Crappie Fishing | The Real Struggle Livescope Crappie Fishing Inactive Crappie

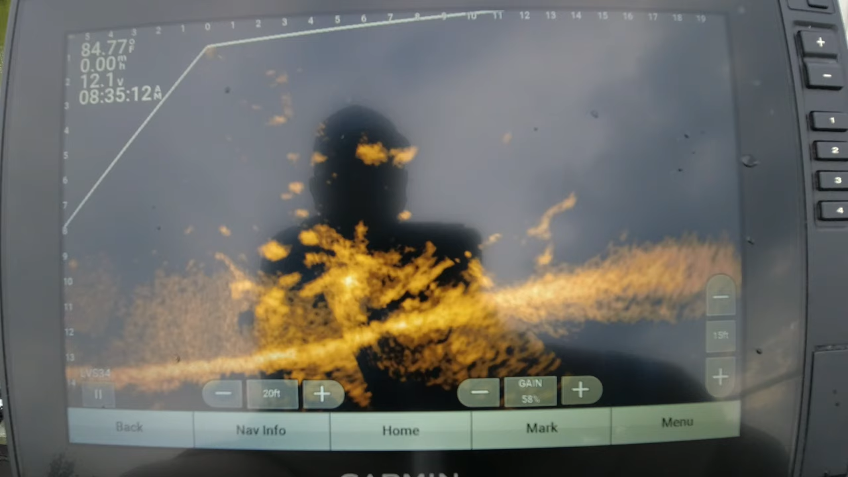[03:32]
I think there's a... Oh, there he's coming out of there now. All right, that catfish scared him out of there. Come on, come on, hit it.
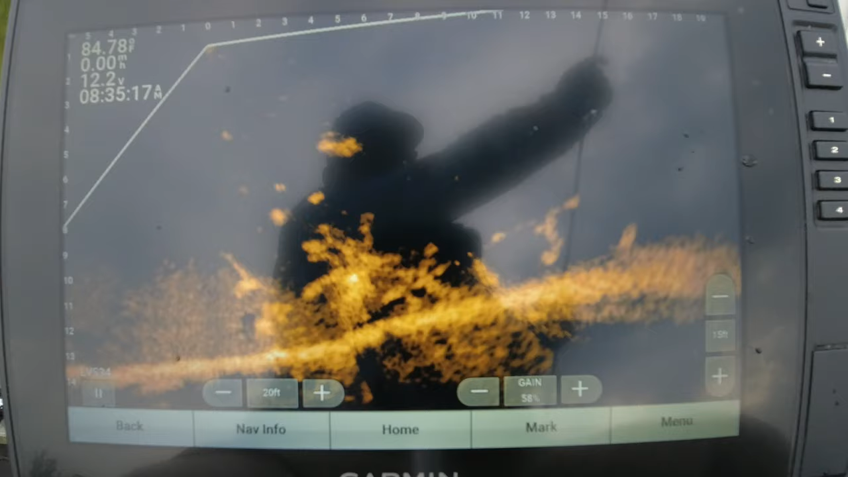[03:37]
There we go. That's what I'm talking about. Right there. That's what I'm talking about. Yes, sir. That's making it happen right there, y'all. That's what you call making it happen.
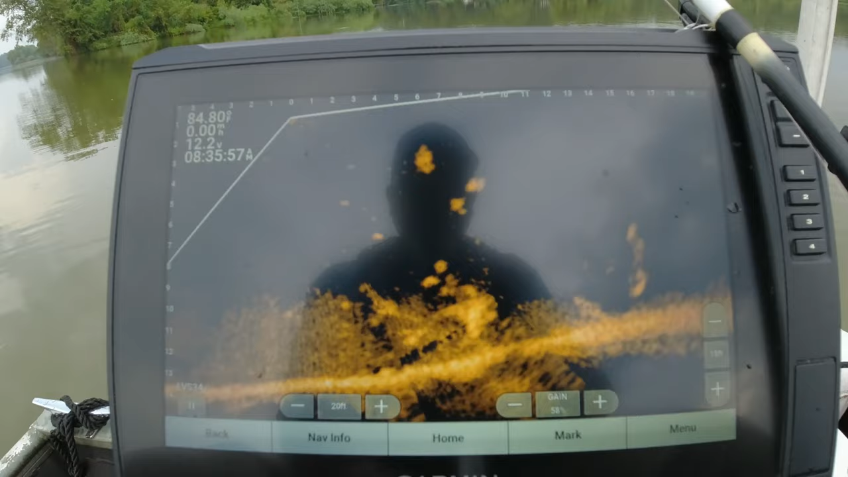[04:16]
Couple of smaller ones right there too. I'm gonna check them. See if they wanna play. There's a little 32nd ounce jig that I'm using. Jig head that I'm using, and you see how much slower it falls. Those air bubbles are coming up right there. Come on.
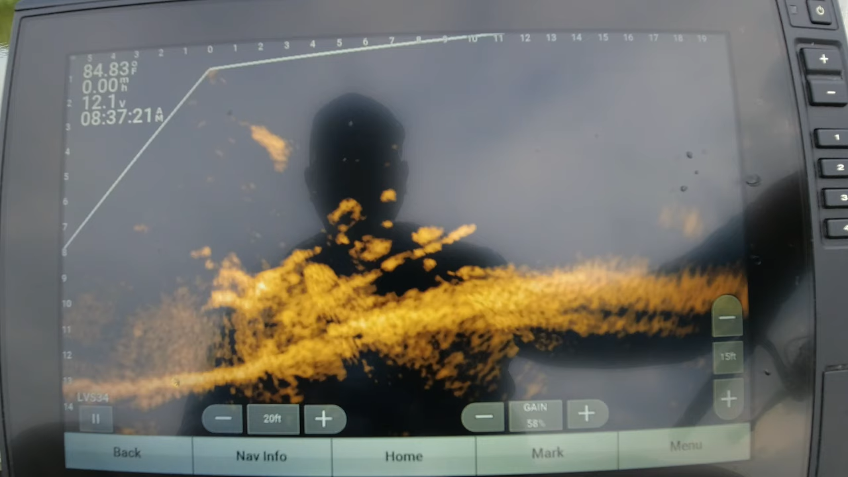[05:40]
On screen: water 84.83°F
So we're going to go on to these right here. See if they want to play. Can barely see them. They're up under something. Come on. Come on. Come on. Come on. Come on. Come on. Just knew he had it. Alright, let's check these other ones. Come on. They're small anyway, I think. They're right there at it. Alright, we got one more left to go. Before we gotta move on. Let's see if he'll wanna eat.
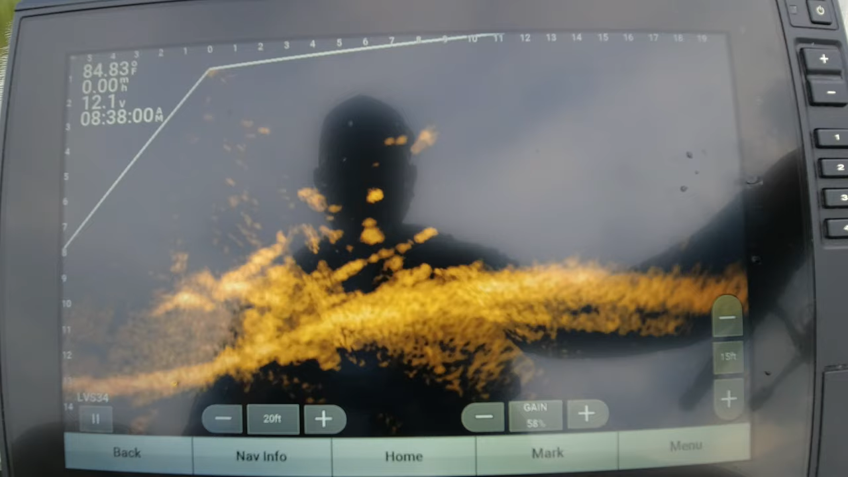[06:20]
On screen: water 84.83°F
Well, he darted at it.
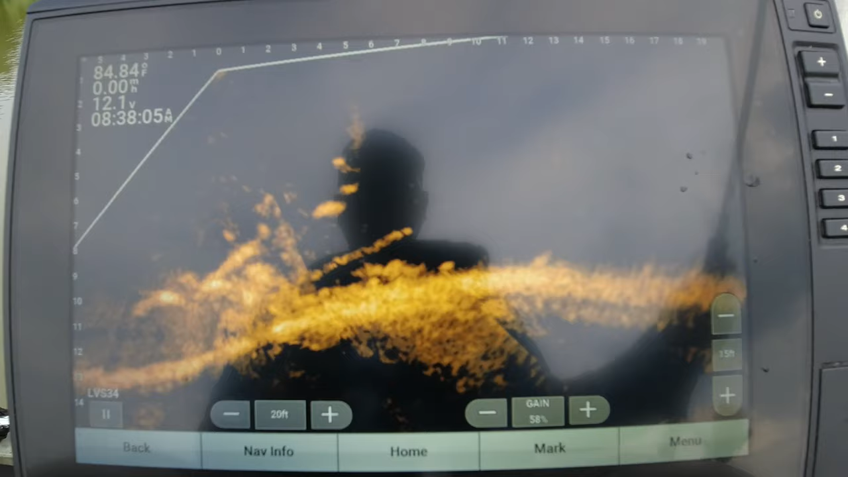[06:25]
On screen: water 84.84°F, speed 0.00 mph
I think he just swatted it out of his face. Gotta draw up on him. He's coming towards the boat, and we're drifting too. Look at him going inside that structure. See if we can make him mad enough to hit it. Come on, hit it. He don't want to eat. He just wanted it out of his face. Find that a lot. Everybody want to think Livescope.
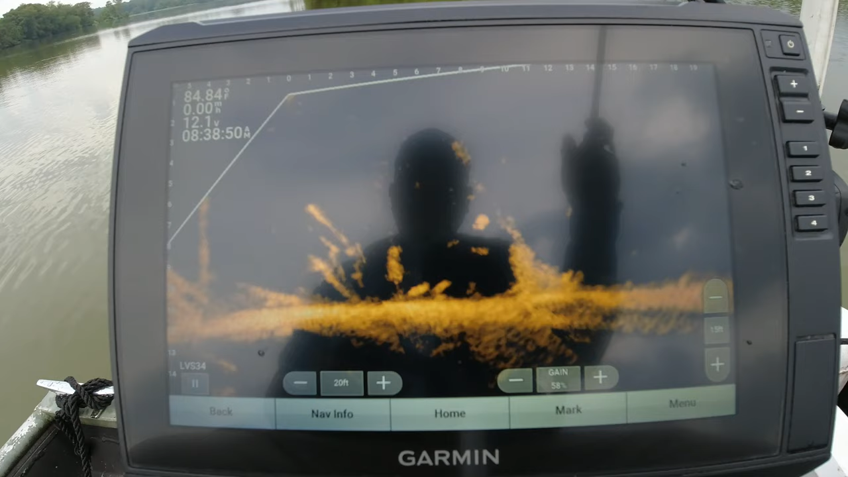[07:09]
Just come out here and lay wood to these crappie, but I'm gonna tell you something, especially on this lake, you better have your game face on when you come here, because these jokers gonna make you work for it. I don't know how I get by with doing as good as I do when I guide out here. I got to be a crazy man try to guide on this lake. Is that a catfish?
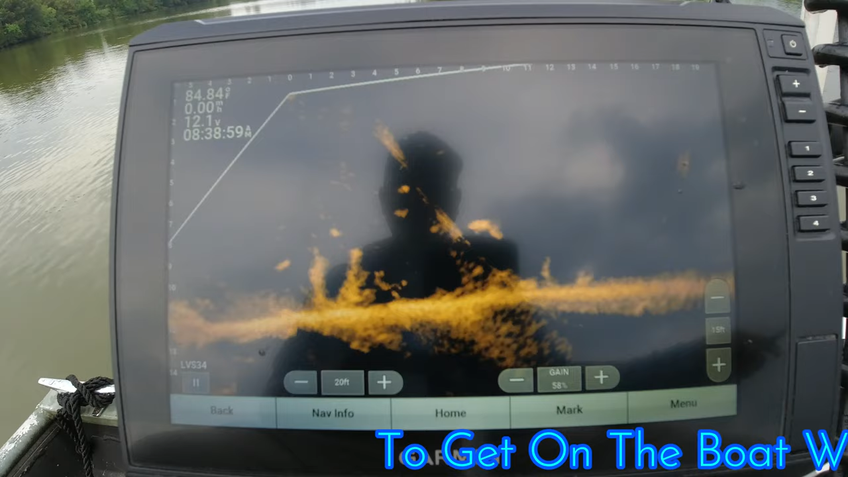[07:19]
Whatever it is, he's trying to run.
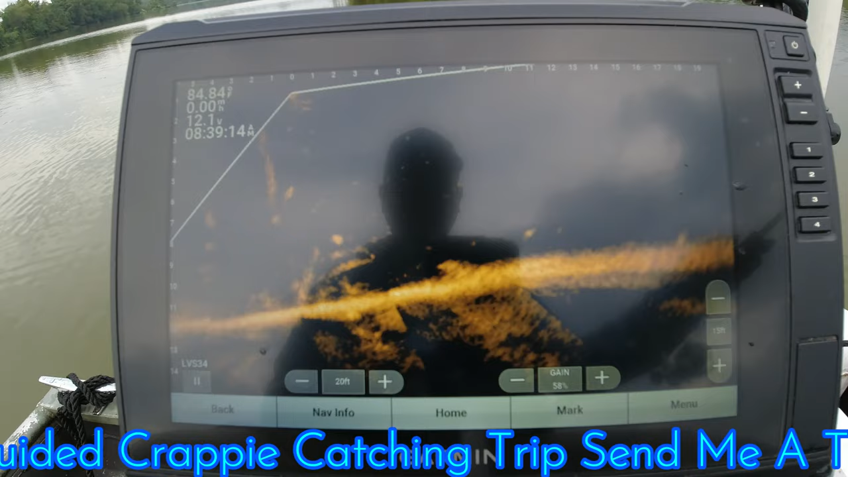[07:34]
Should I move on? I think I'm gonna move on.
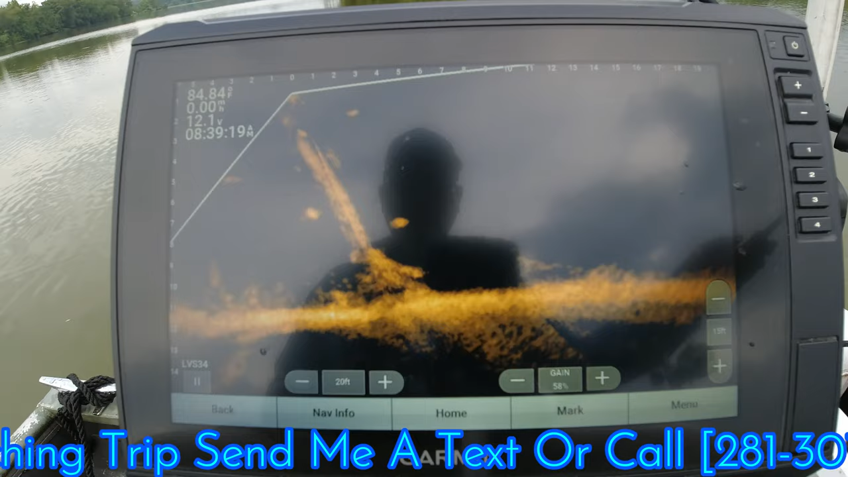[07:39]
That's a non-aggressive area right here.
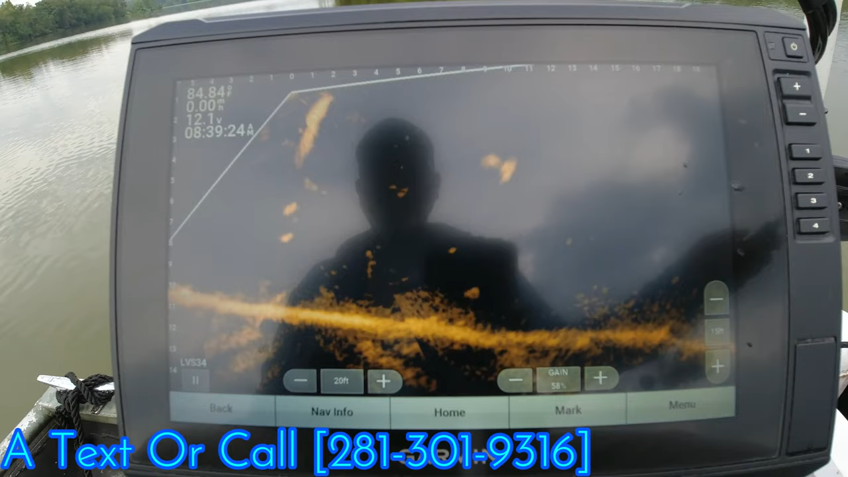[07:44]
Hopefully this big old stick up don't hit my transducer. I'm right on top of it, y'all.
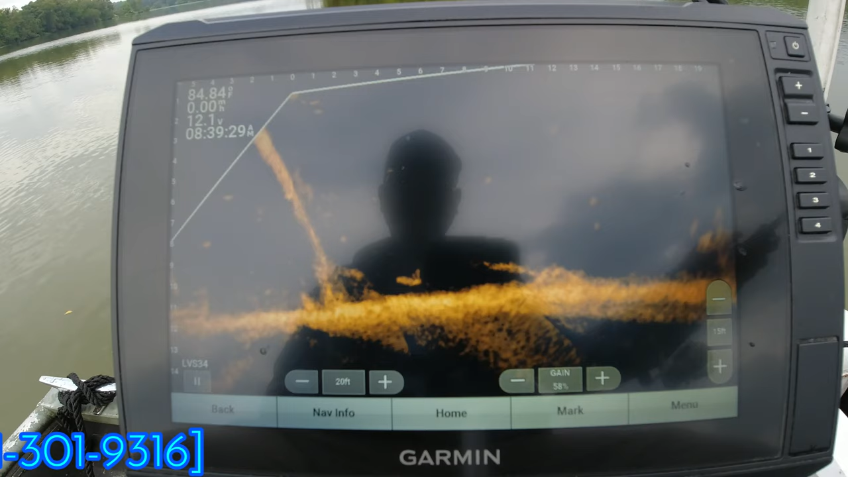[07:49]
Well, at least my transducer's past it now. My motor might hit it.
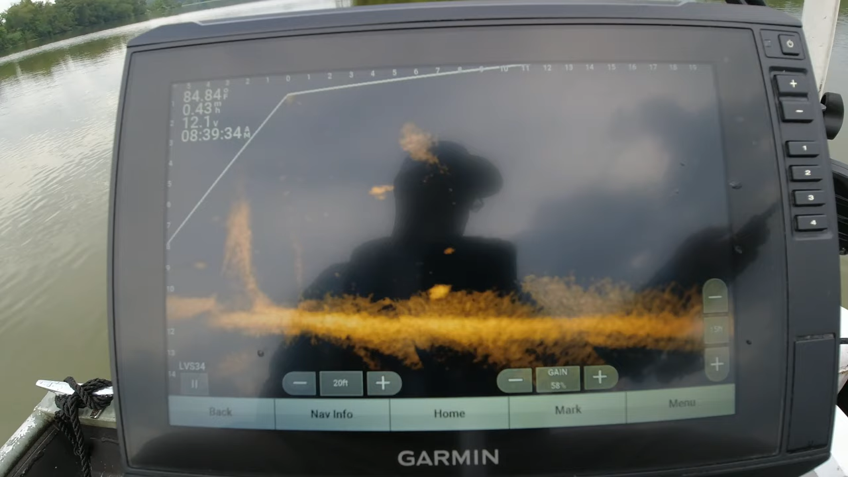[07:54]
Water's down, so you gotta be careful out here. A lot of stick ups, and that may be a pretty decent fish right there. Or a bait ball, one or two. Yeah, we moving away. I think that was a bait ball that dispersed. Sometimes them great big old fish, that's what they look like. Look just like a bait ball. They don't break up. Alright, on to the next.
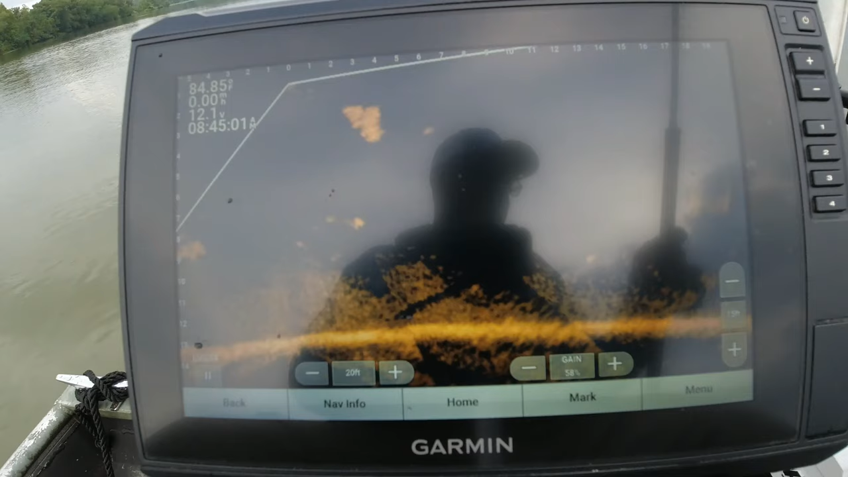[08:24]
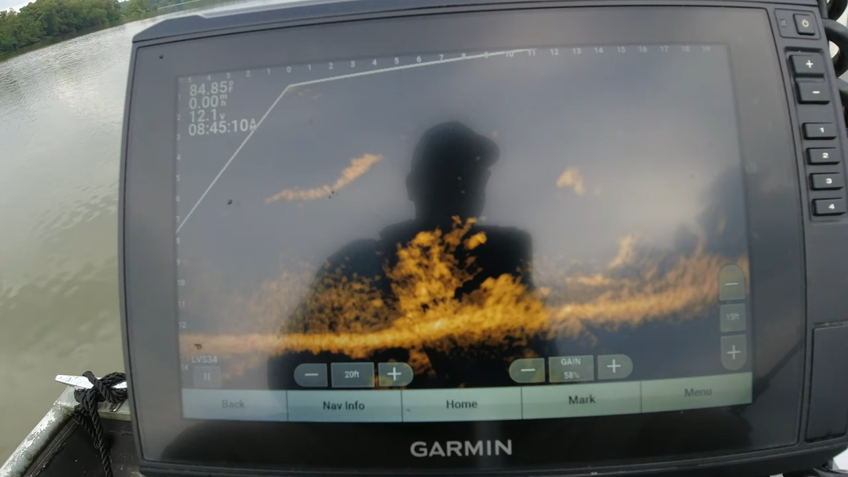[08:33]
I think I recorded my last little catch. My beep didn't sound right. I just caught a good one, y'all.
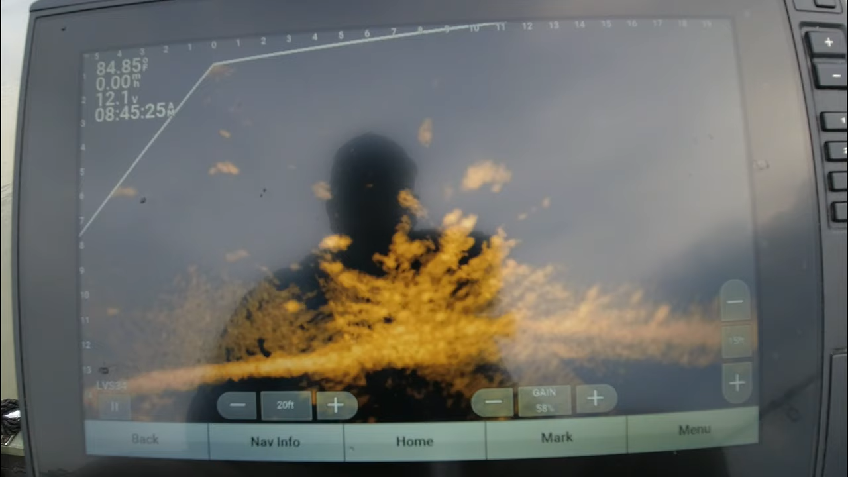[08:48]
I'm gonna try to catch this good one. Pretty decent little old fish. Come on now. There we go.
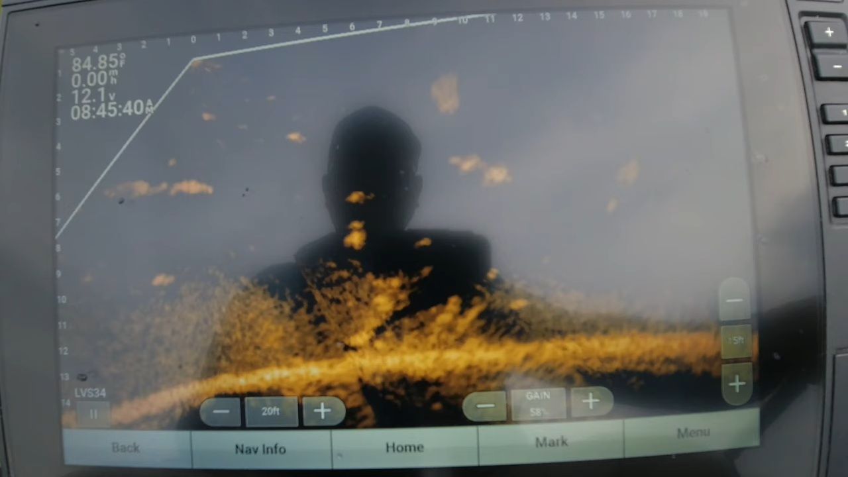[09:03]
On screen: water 84.85°F, speed 0.00 mph
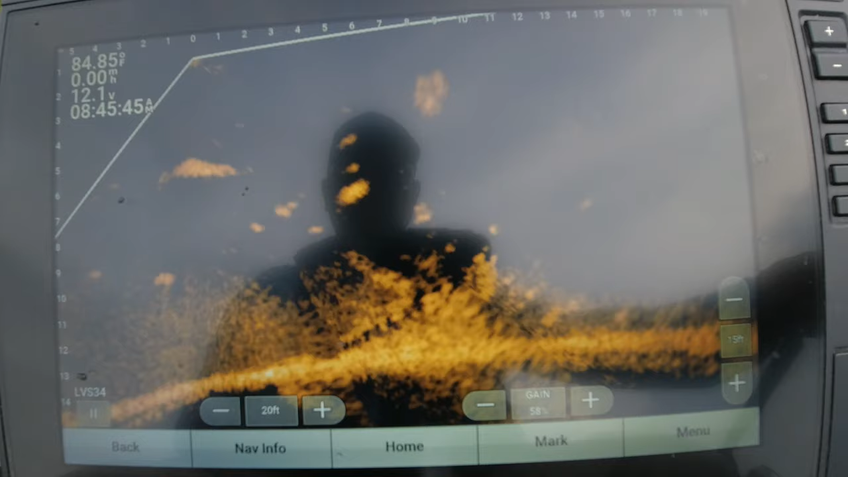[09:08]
On screen: speed 0.00 mph
You sorry joker, you.
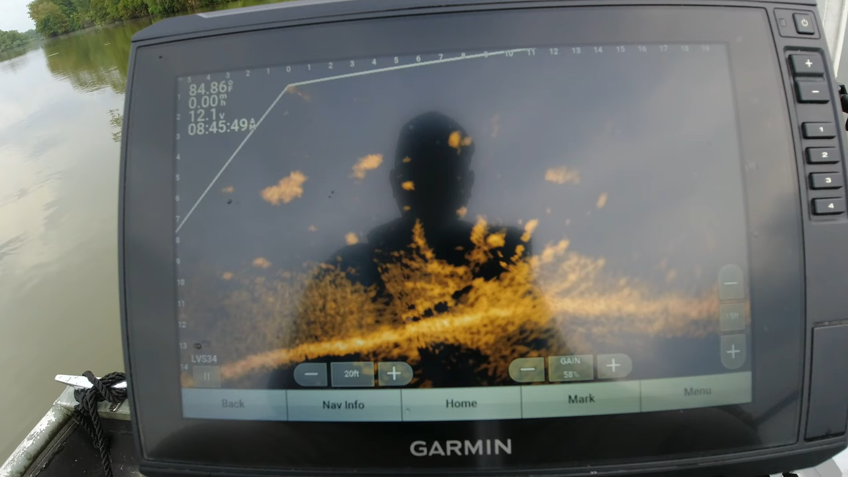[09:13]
Gave it a good chase. That's it. Is he going to come back? I'm going to put it back in his face again. Come on. You're going to get tired of that jig being in your face there, buddy. You're going to do something to get it out of your face. Top that little limb.
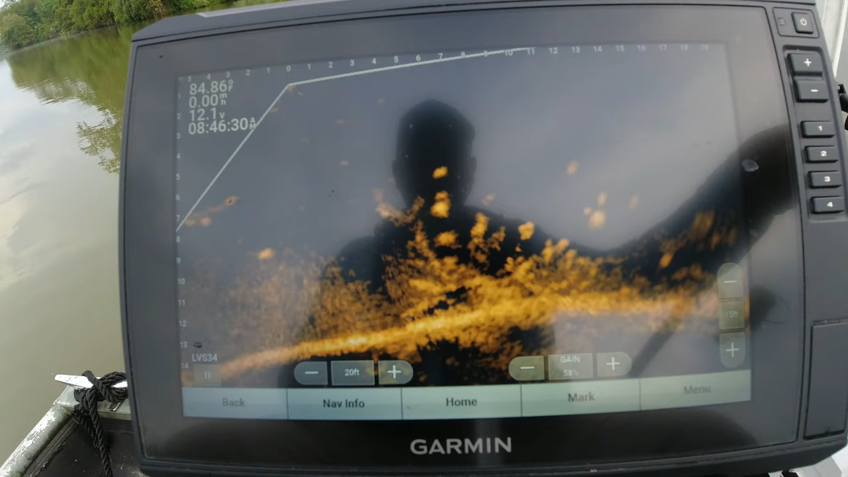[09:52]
Got that noise of cooler back there, y'all. Come on, do something with it. Yeah, I think I need to change colors. Get something that they're gonna be madder at. Tell you what, they digging into that structure.